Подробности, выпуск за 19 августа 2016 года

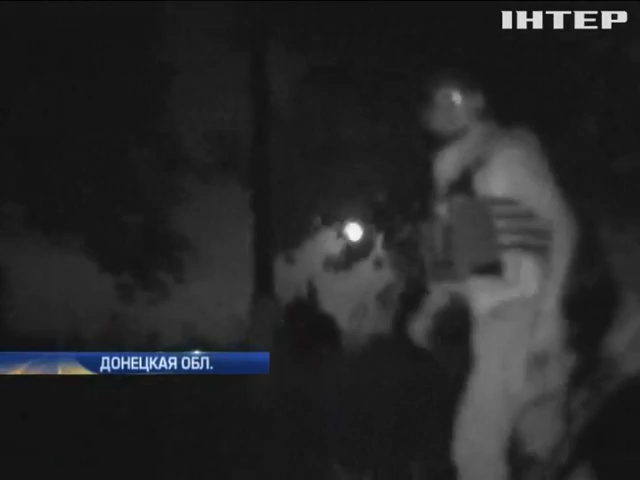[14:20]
Прицельный огонь боевики ведут по этой позиции украинских солдат.
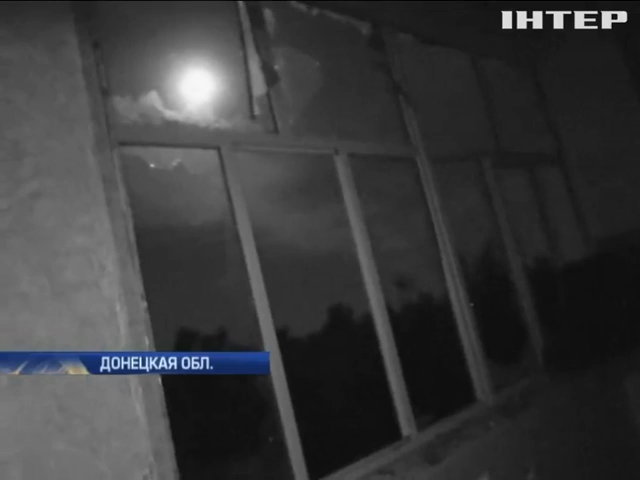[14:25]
В основном стреляют из гранатометов и пулеметов. Наши отвечают тем же.
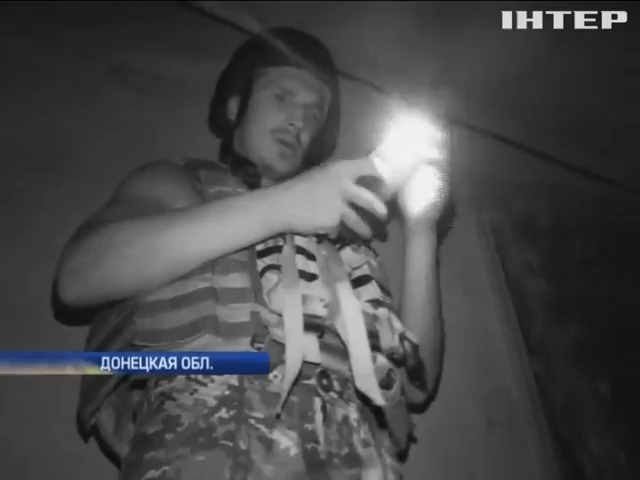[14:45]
В ход идет артиллерия, самоходные артустановки и пушки.
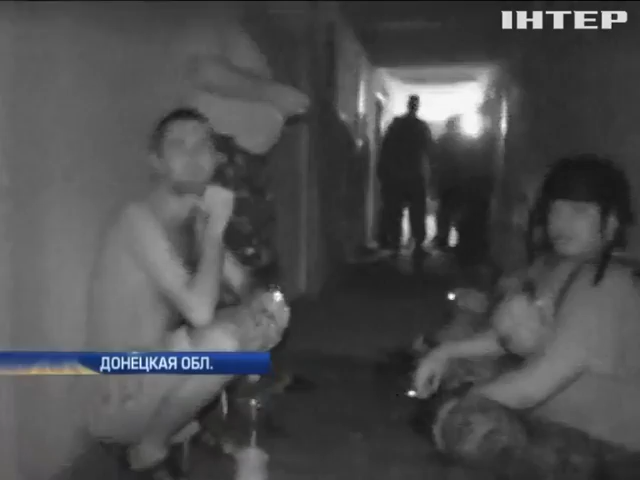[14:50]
Взрывы настолько мощные, что бетонные стены содрогаются. Это каждый день так стреляют?
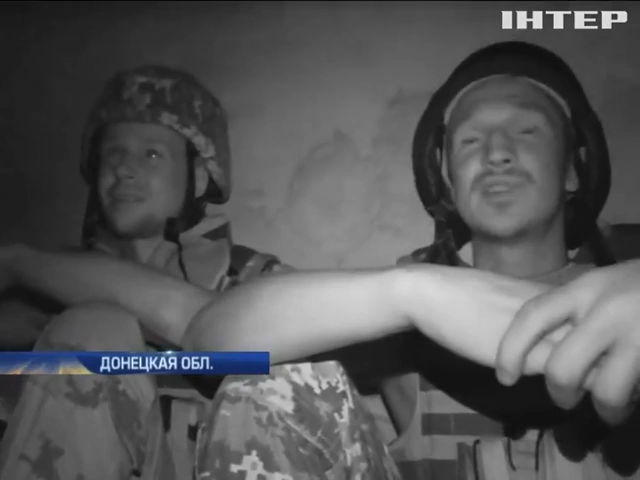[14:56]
Через день. Через день два. Два дня. Через день так и пронятают.
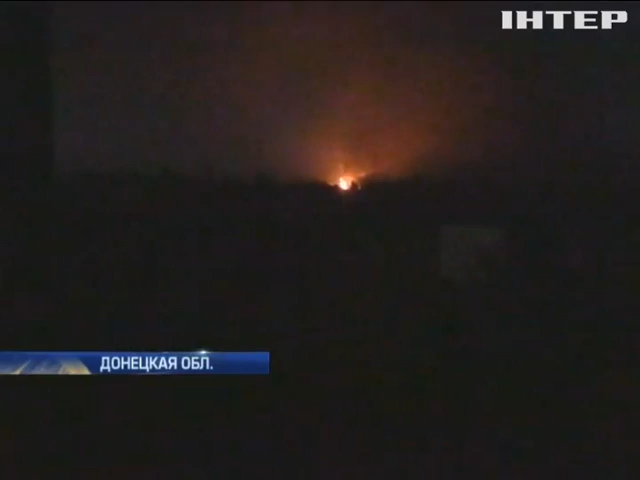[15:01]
Хорошо видно, как снаряды противника падают в частный сектор, где живут мирные люди и нет позиции украинских военных. Загораются несколько домов. Там Маренко. Это житловые кварталы?
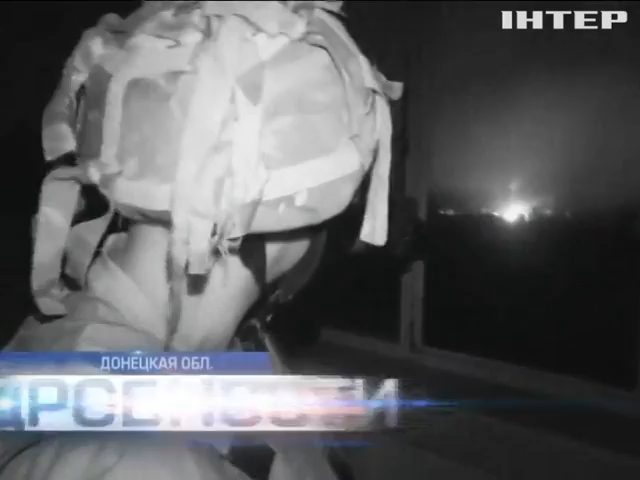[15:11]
Да, это житловые кварталы. Там начало прямо с территории Турдовского района. Еще один мощный взрыв гремит совсем рядом. Снова пожар.